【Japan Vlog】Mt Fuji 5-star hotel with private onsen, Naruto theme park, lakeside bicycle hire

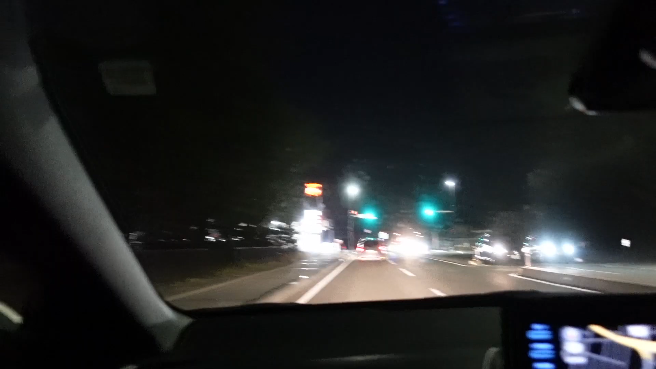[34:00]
Finished dinner and we're heading back to the hotel and it's freezing.
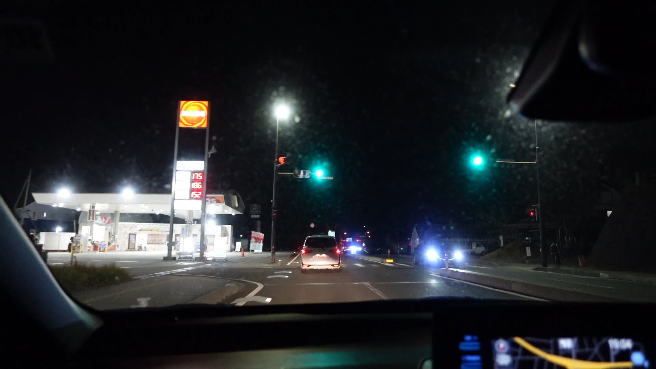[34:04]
It's so weird not seeing any city lights right now.
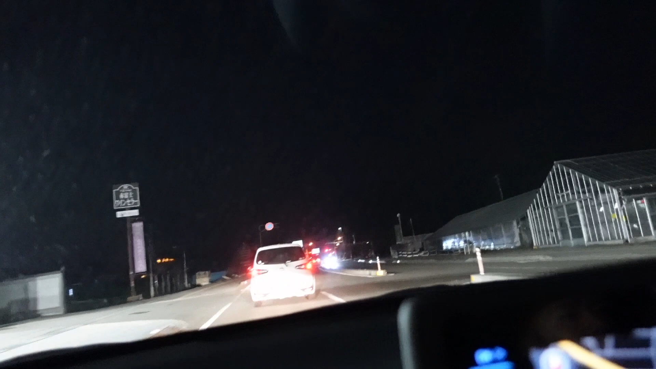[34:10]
Like, it's literally pitch black in the background when we're used to Osaka and Tokyo being very bright with lights everywhere.
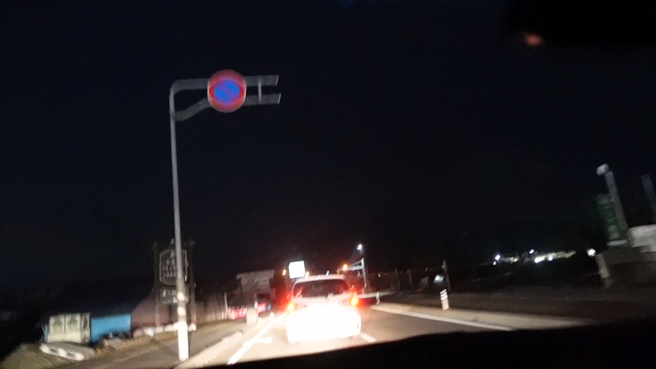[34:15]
So this is new and that's probably why it's so cold.